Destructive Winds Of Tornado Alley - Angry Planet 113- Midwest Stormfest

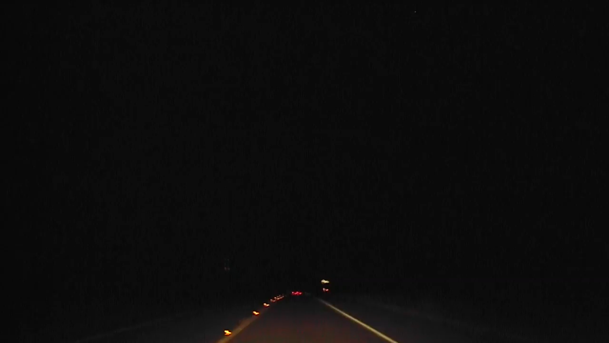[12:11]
We're too late for any more action tonight, so we keep driving to reposition for tomorrow.